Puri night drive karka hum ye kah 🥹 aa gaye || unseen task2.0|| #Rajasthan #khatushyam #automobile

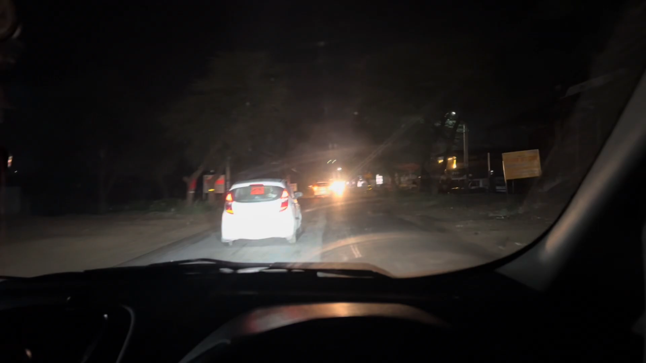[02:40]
साथ क्या हुआ मैं एक ओवर्टैक कर रहा था गाड़ी मेंने खुद काटी भी नहीं खुद गाड़ी इदर को आ गई अपनी लाफ
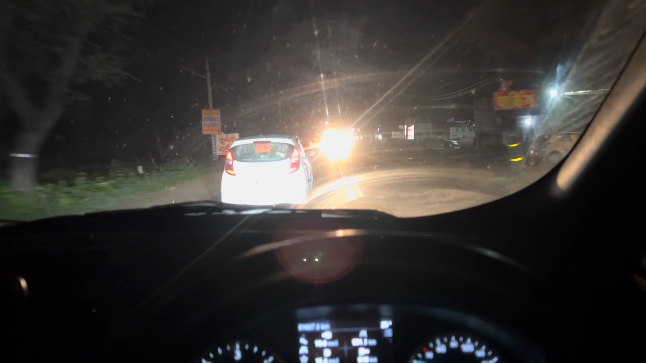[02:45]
बिगर काटी सामने से गाड़ी आ रही � कि एंसी ओवर्टैक कर रहा था रिकसी रिस्की वाला
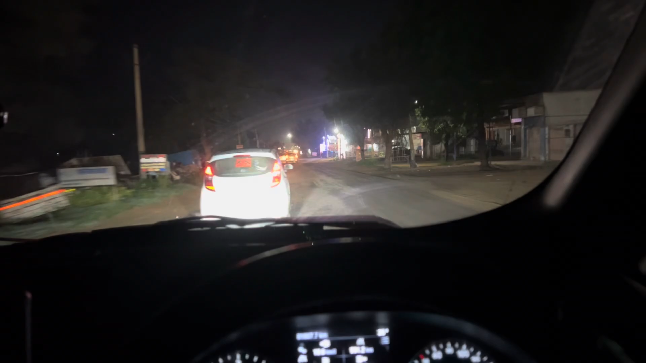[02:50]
और बिगर गाड़ी काटे खुद अपनी साइड आगी पता नहीं चला मैं तो एंसी स्टेरिंग
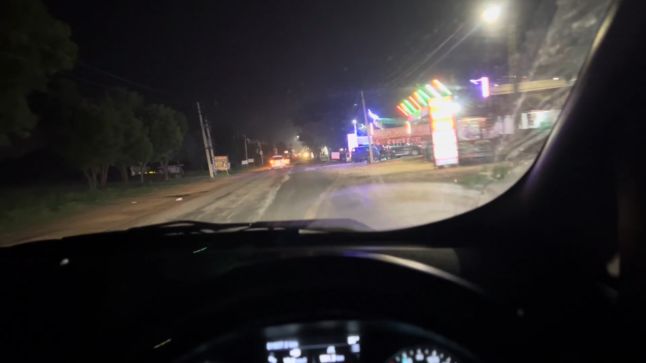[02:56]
पगड़ा था गाड़ी अपने साइड नीचे पहुच की खुदी इस
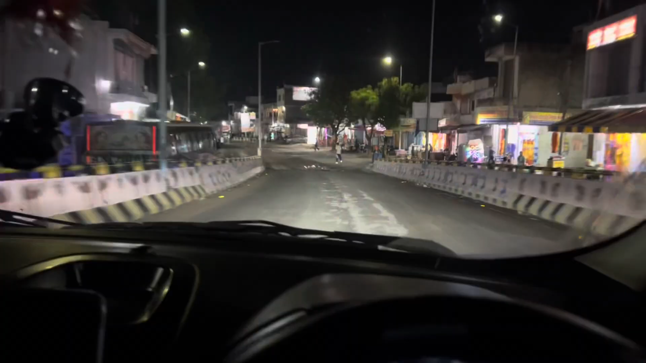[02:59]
फाइनली पहुच चुके हैं हम रिंगास और टाइम क्या हो
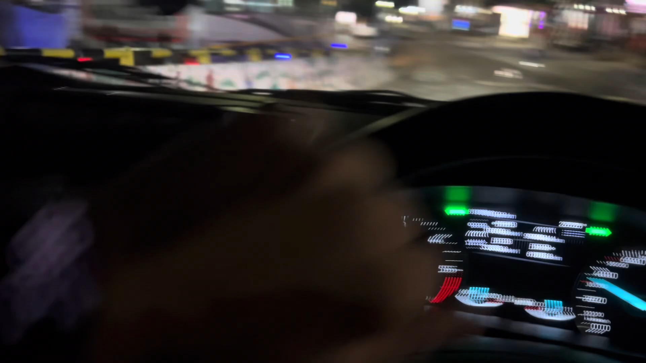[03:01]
रहा है सुबहे के पांच बच के 14 मिनट और रोट के हलाद बहुत गंदे-गंदे कहीं कहीं